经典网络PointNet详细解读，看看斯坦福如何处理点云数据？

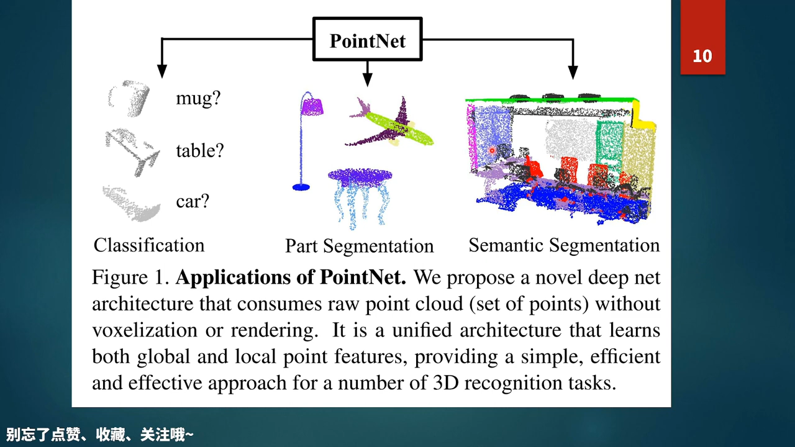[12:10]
一个非常小的这样一个数据那么它就在一个真实一个实战的这样一个环境上面去进行一个segmentation这样一个操作所以它要把这个图片呢要不然是进行一些分割呢要不然是进行一些毛框呢对吧用这些毛框把它一个一个的切开这样去进行一个一个的处理好那么这个呢就是它处理出来的一些结果了比如说我们这有桌子对吧桌子的话它这个腿和面能分开然后茶杯的话茶杯的bar和它的杯子能分开当然你看这个效果还是不是特别好然后这个是个吉他对吧能把吉他分成几个不同的类别椅子分成类别帽子分成类别对吧这个呢是部分的这样的一个输入那什么是部分的输入呢就是说这个桌子呢它本来应该是个完整的桌子但是呢我们去人为它删掉的其中20%或删掉的30%它就看它最后的效果是怎么样比如说motorcycle也是这样你看它这个东西不完整
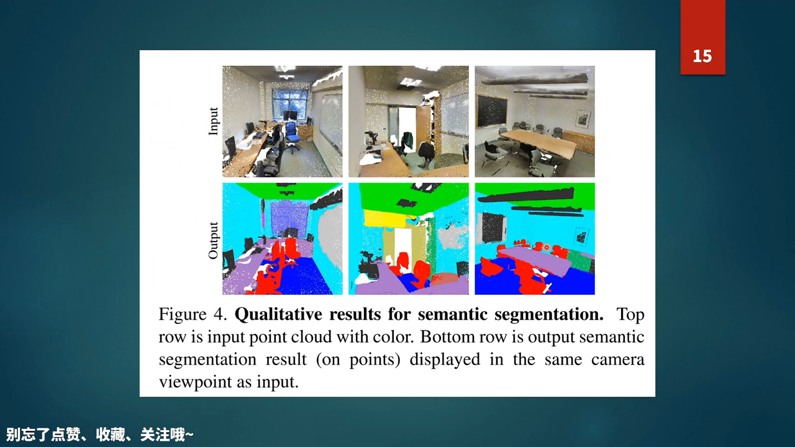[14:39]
这个电子雷达那么这个图呢就有点像这个图是一堆点啊它不是说这是一张平面的图片它是一堆点所以它就有点像这个大丸岛的新鲜下午这幅画一样这幅画呢是一幅
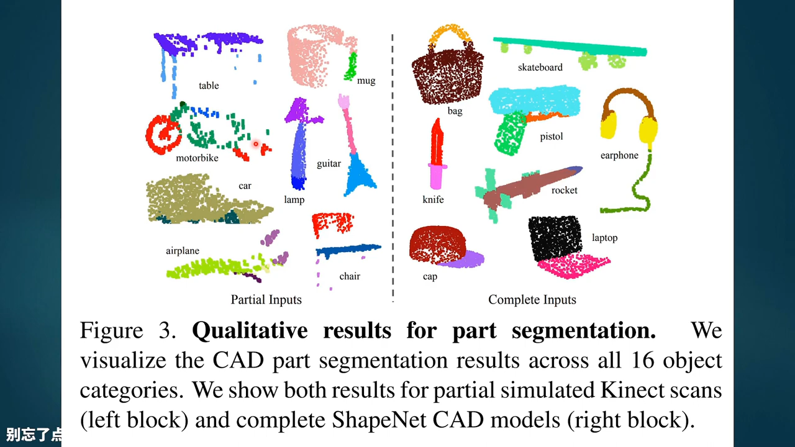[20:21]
失的因为有些地方呢可能被遮挡或者有些地方呢它可能那个成像的不太好那个地方呢就没有被拍进去那么对于这样一个只有部分点的点云你看这摩托车的轮子少了一个只有部分点的点云它的这个处理效果是怎么样的呢这个模型和别的模型比起来是怎么样的它之前有个叫VoxVox